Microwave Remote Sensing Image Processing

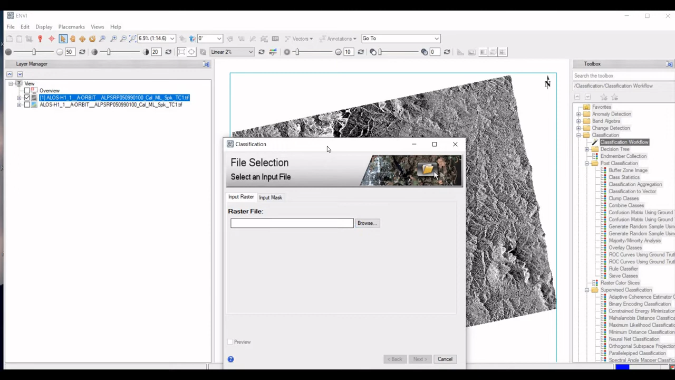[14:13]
choose the image and make sure to select band 3 only, then click next.
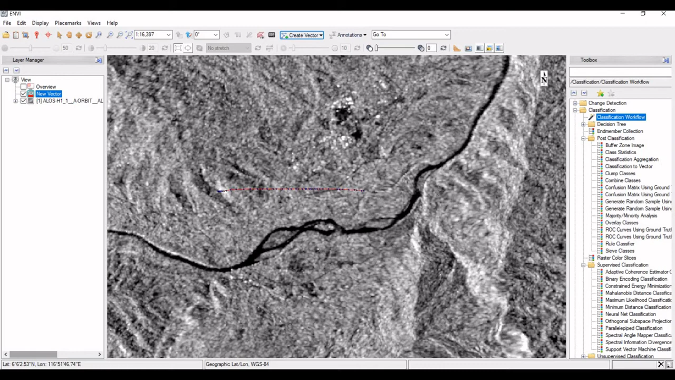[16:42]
Start to draw the area that we want to subset.
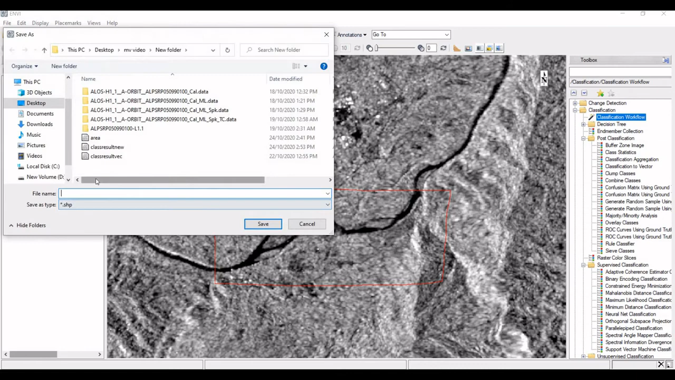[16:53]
Right click on the vector layer in Layer Manager and choose Save As to save the shapefile. After that, search for Resize Data Tool in the toolbox. Set the spatial subset to shapefile we created earlier.
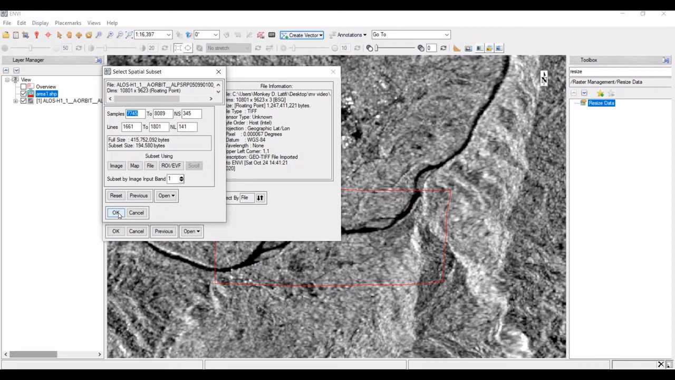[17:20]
And set the spectral subset to band 3 only. Click OK and save it to any desired file.